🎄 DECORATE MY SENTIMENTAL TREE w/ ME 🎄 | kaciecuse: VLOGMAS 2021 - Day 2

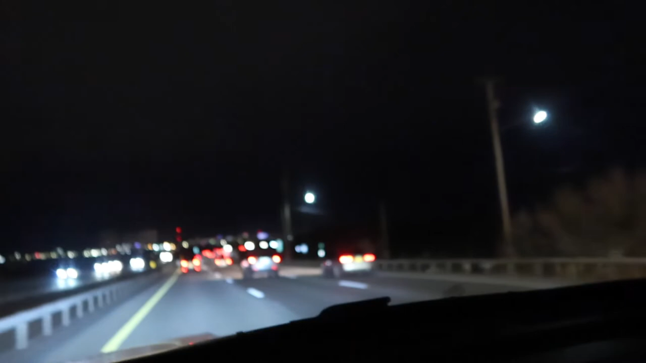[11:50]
This is my current view of the road and the city in the distance, all lit up so beautifully, and the lake is over here to the side.